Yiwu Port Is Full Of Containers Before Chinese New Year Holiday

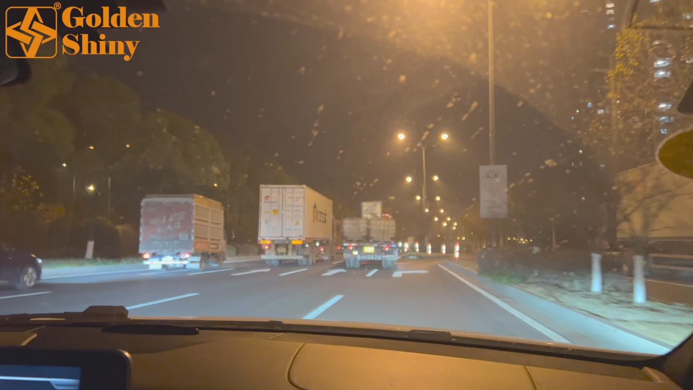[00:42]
freeway exit to Ningbo i will show you first on this road how many containers you can see almost 80 percent containers in Yiwu will be sent to port of Ningbo because the
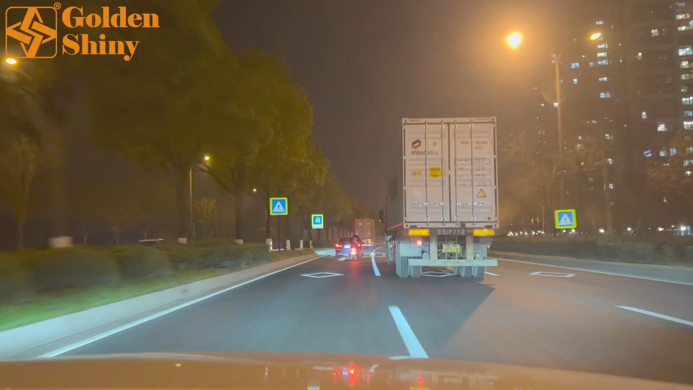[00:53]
Ningbo port is the nearest seaport to Yiwu only 180 kilometers around so this is the road to the exit of freeway to Ningbo
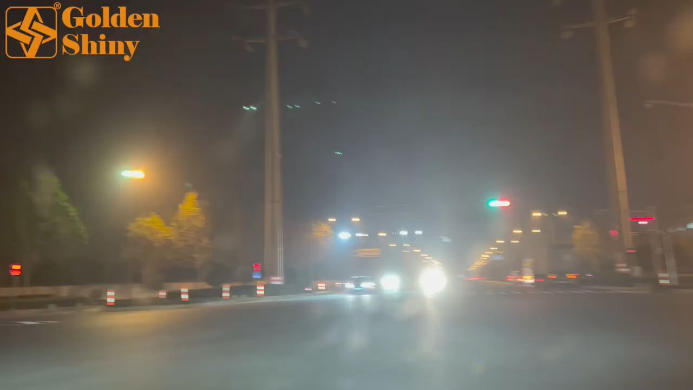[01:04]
now i turn back to Yiwu port to show you how many containers are still there to wait for china customs declaration so let me speed up all right i will turn left to show you now the first thing you need to know is the containers in Yiwu we need to